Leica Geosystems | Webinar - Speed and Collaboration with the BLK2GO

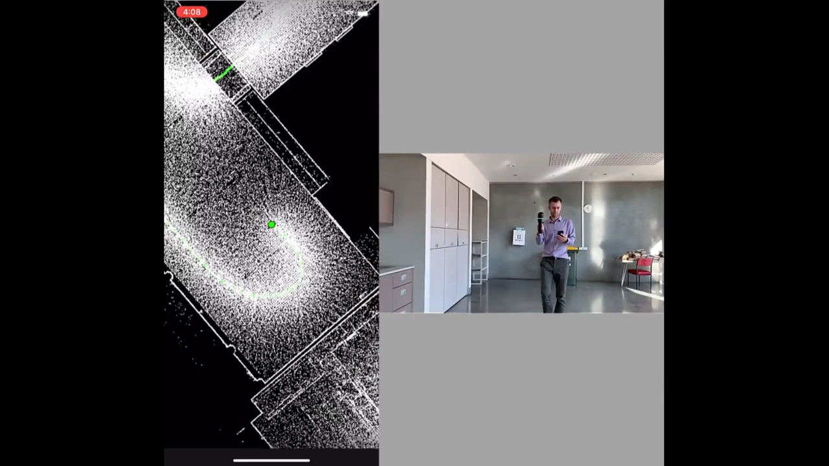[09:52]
usually just walking like this will capture everything you need walls ceilings floors furniture all of that and to stop the capture you just simply press and hold the button and that's it.
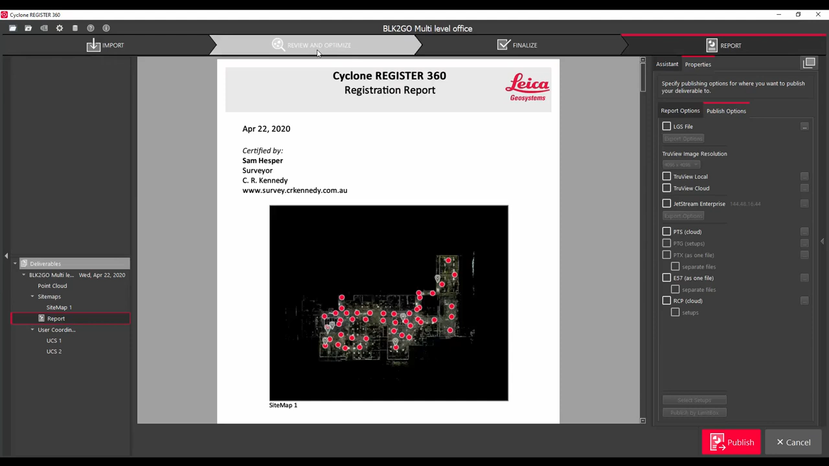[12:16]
which I've just opened up and we'll jump back to the review and optimize section.
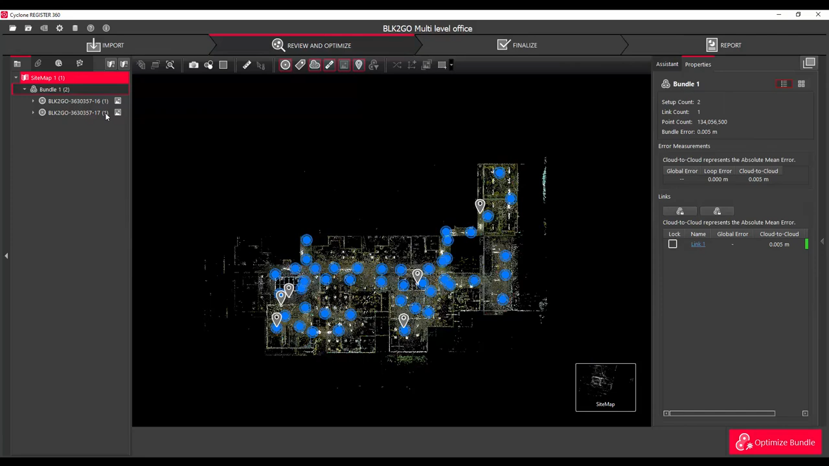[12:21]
You can see there's two walks or two scans. They call them walks with this BLK to go and if we color the point cloud in the bundle view
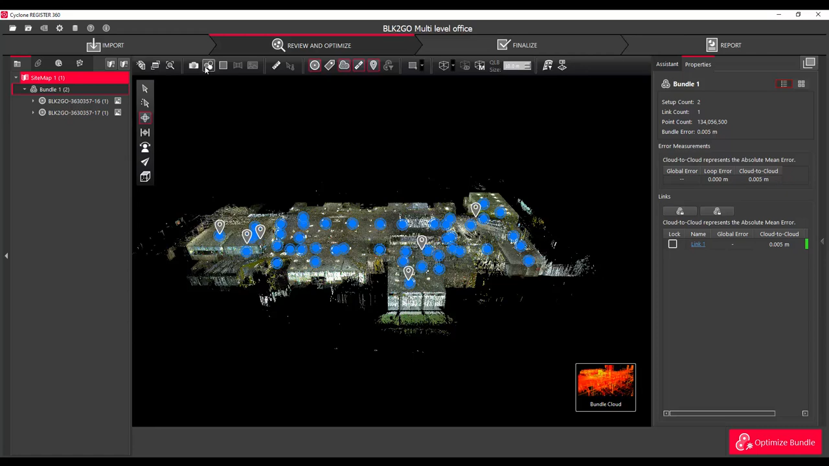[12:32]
by the setup color that will just help us see that the two different data sets in here.
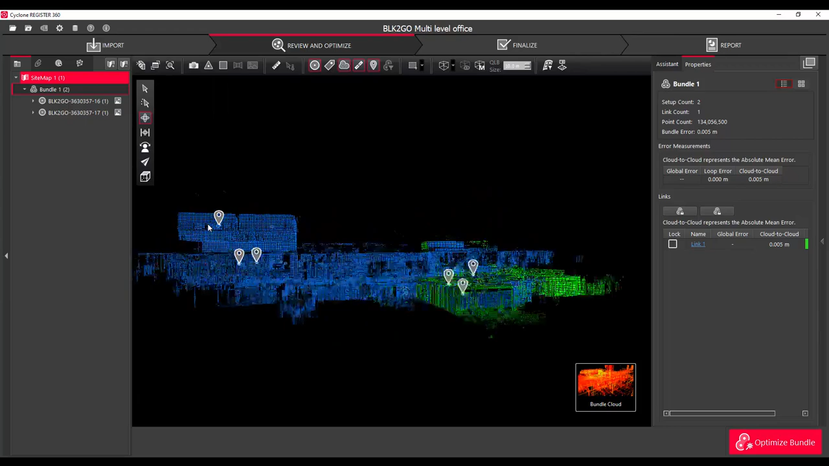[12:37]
So the first one is the blue one it started up here on level three.
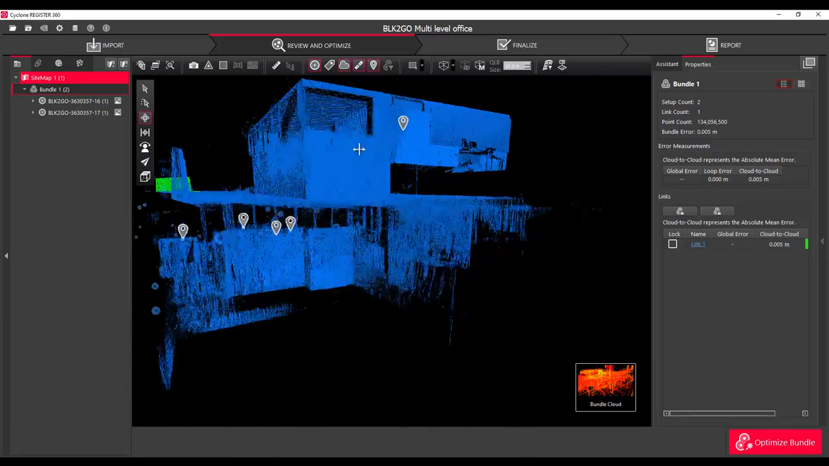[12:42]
It went down the stairs onto level two along level two and then down the
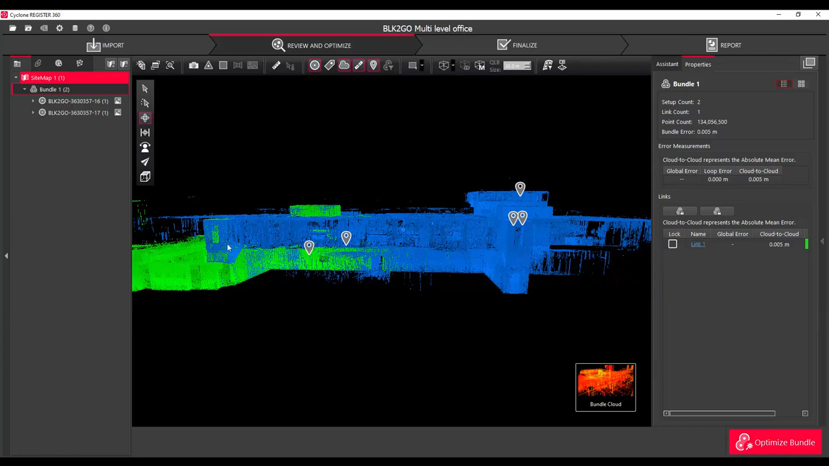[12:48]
stairs at one end of the building back along ground level and up the stairs here and finish somewhere near where it started.
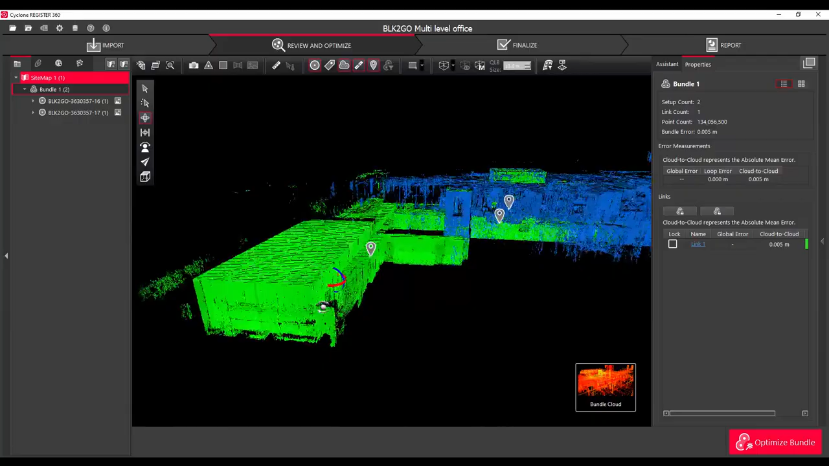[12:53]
The second data set was the one that we just saw in the video
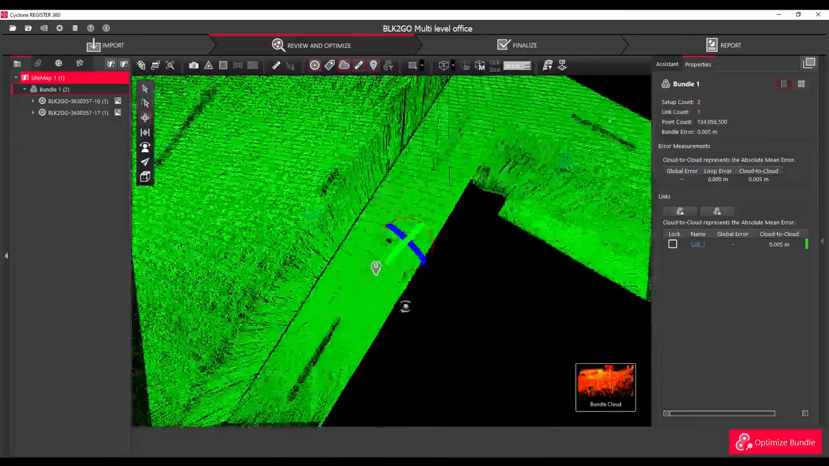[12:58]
and that started over here in the sort of workshop area came out this way through the
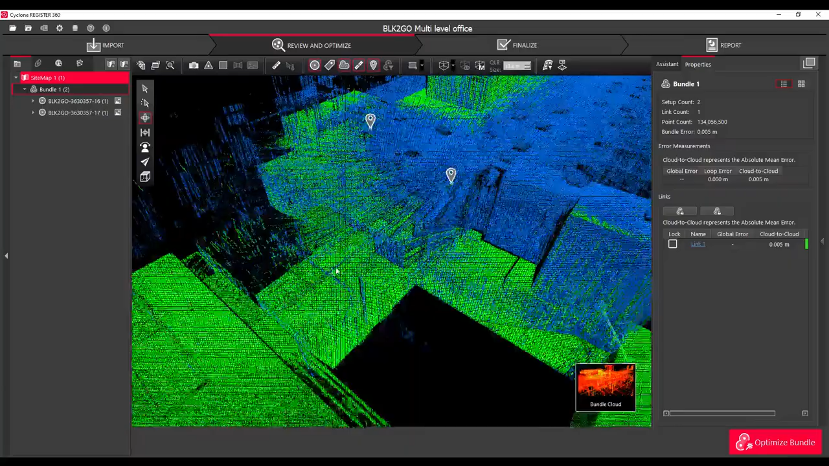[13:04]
corridor under the stairs out into this larger room which is common to both the green and the blue.
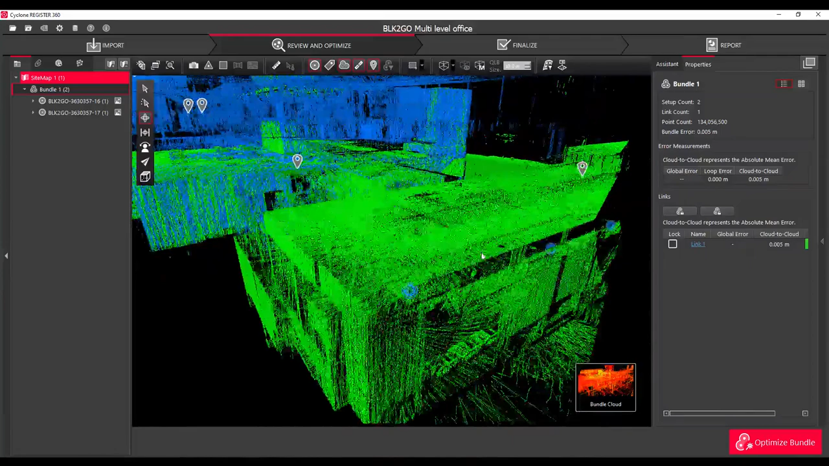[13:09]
We'll come back to that. And then we finished up in this kitchen area.
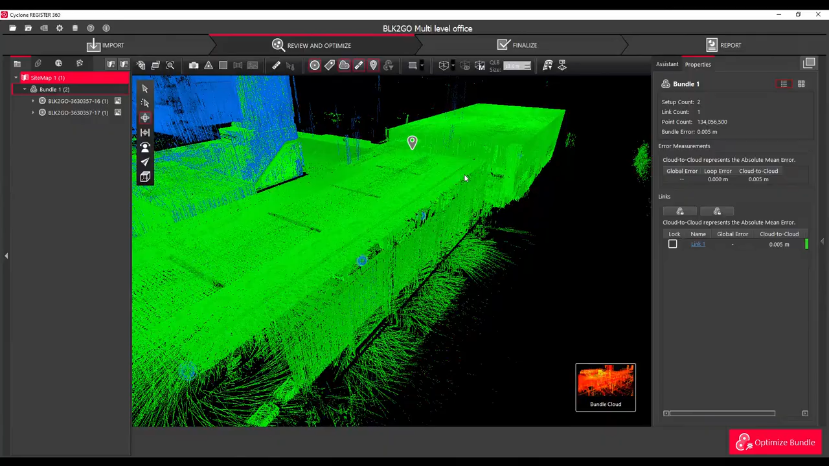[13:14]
For many of you this is probably the first time you've seen some BLK to go
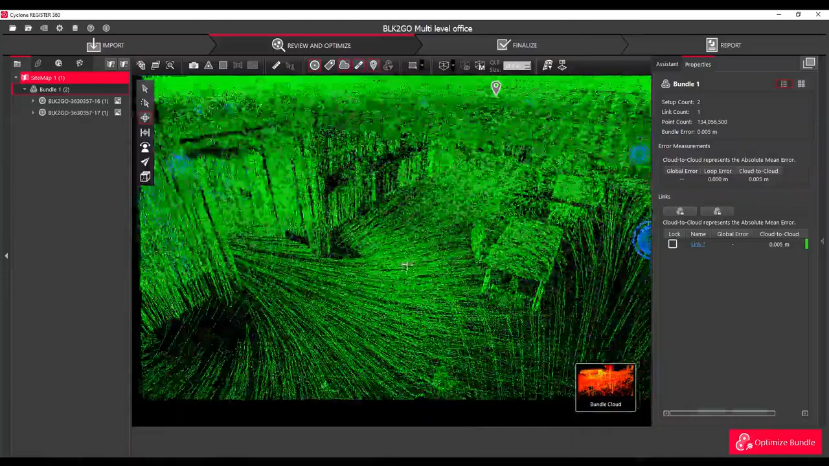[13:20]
LiDAR data and initially you'll see the scan pattern is
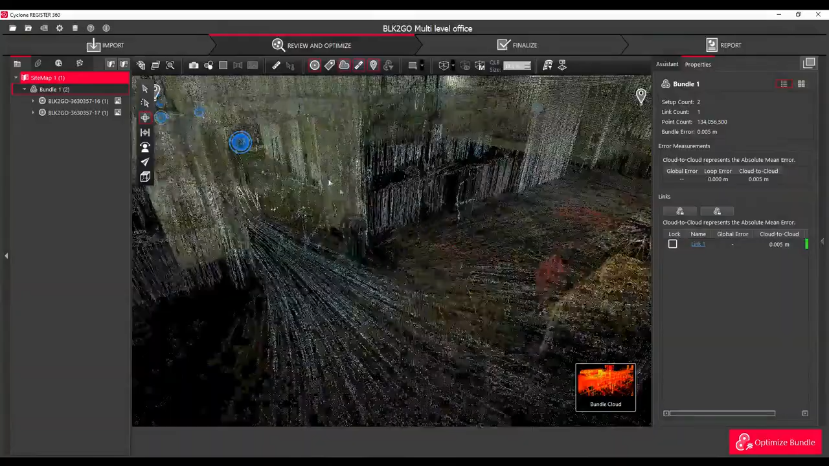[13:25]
somewhat different to what you're probably used to seeing from a terrestrial scanner.
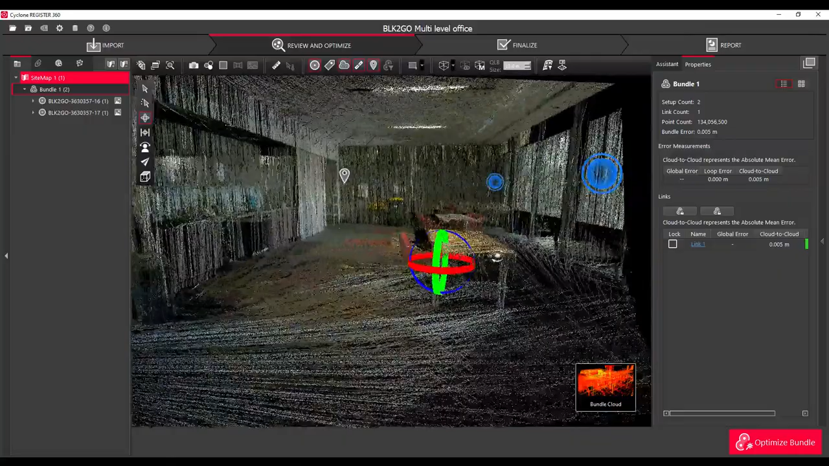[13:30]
Tripod mounted scanners give you a nice even radial point cloud from the tripod location.
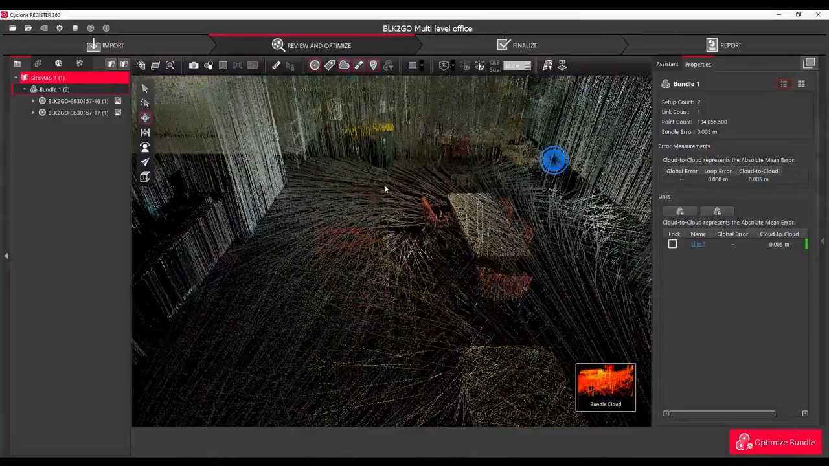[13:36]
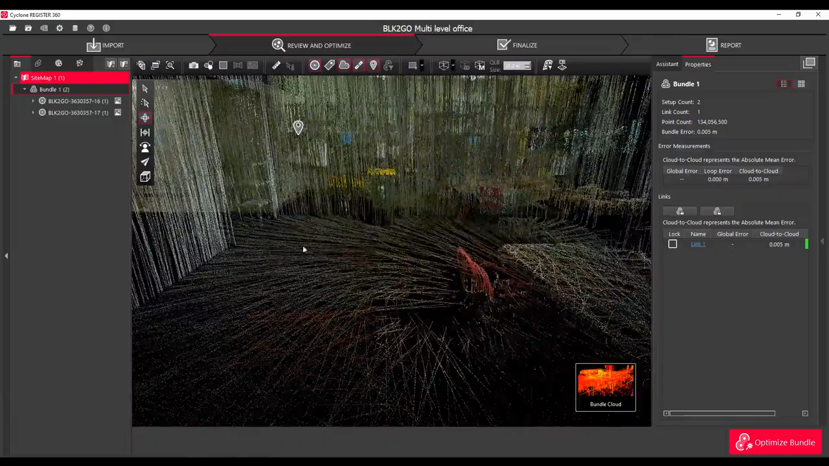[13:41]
This BLK is different as you can see because it's a mobile it's a moving platform and
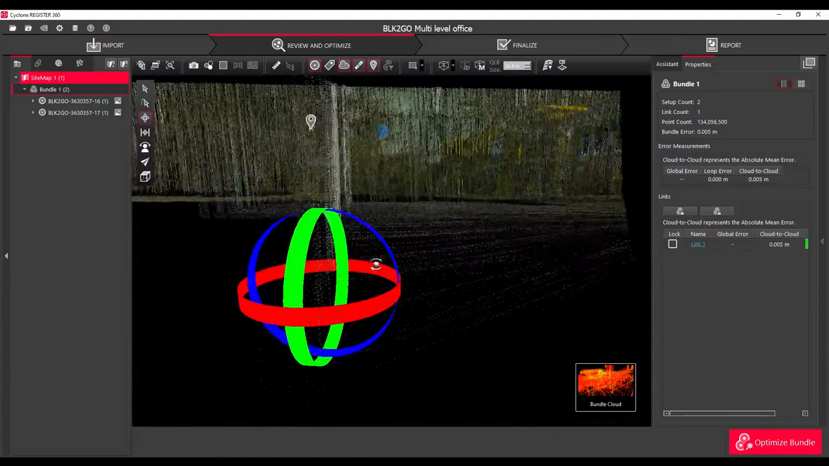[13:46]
the laser dot is spinning around in two different axes continually you
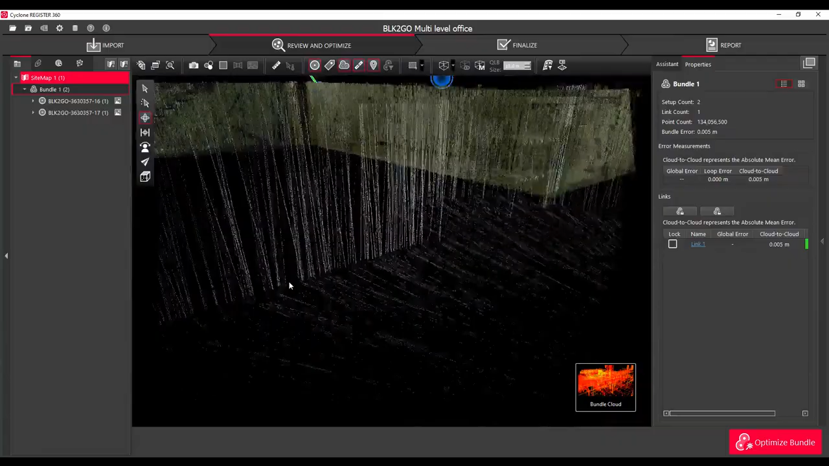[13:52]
do get this kind of pattern as it hits the surfaces.
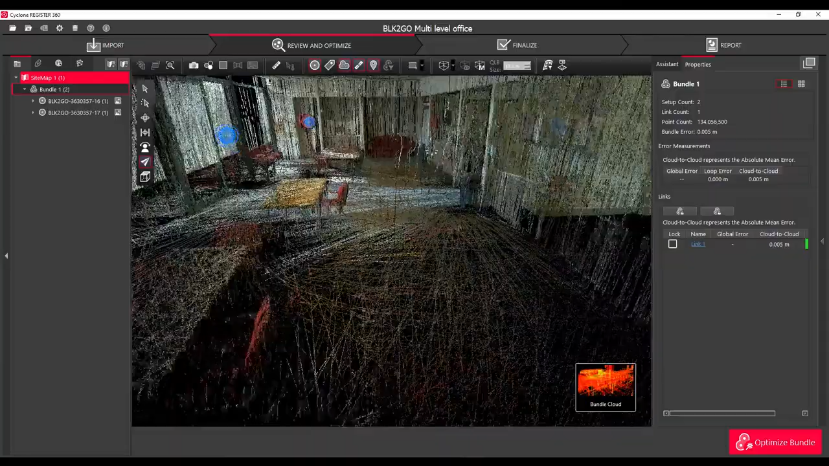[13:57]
If you need more density you can slow down how fast you're walking
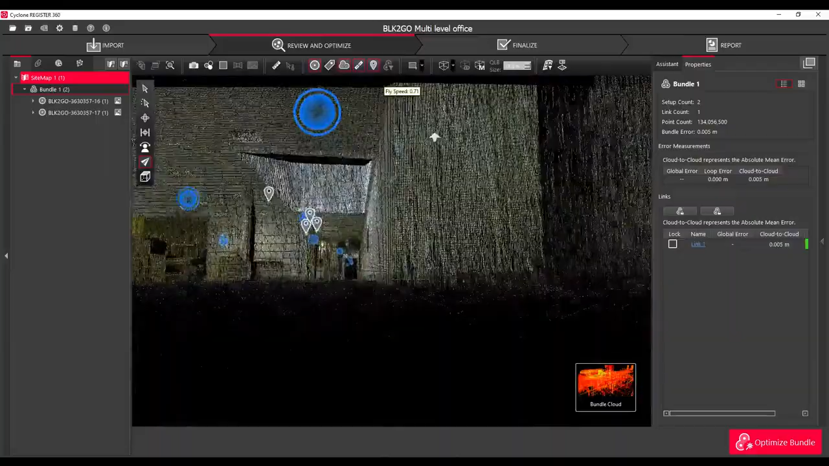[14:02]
and what's important is although it looks a little bit kind of whiskery
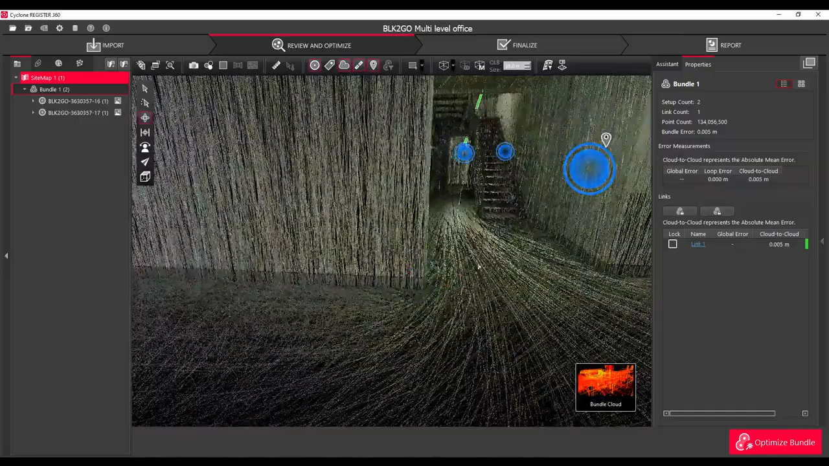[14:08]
the positional accuracy of these points and point cloud is still quite good.
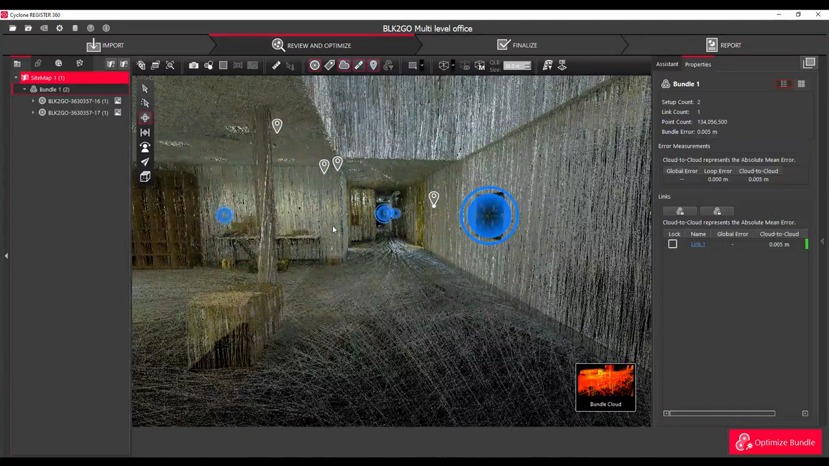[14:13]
Let's now jump into one of these waypoints or setups they're not really a setup
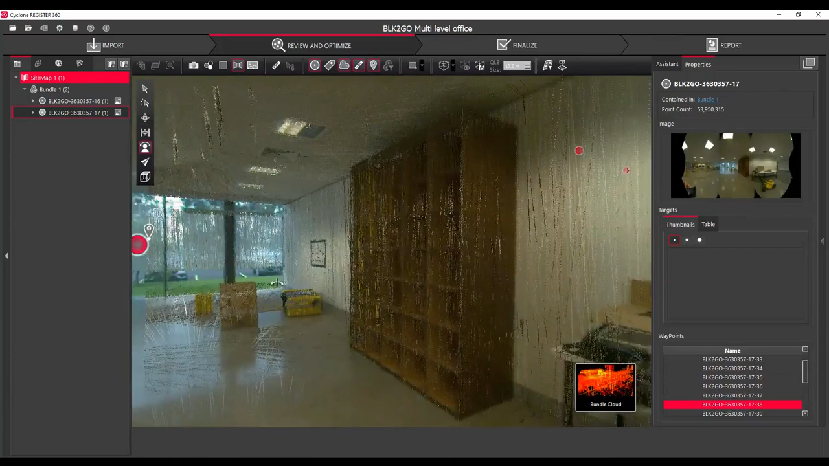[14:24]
because it's just a point along the trajectory path of this capture. If I turn the point cloud off this is the typical image data and I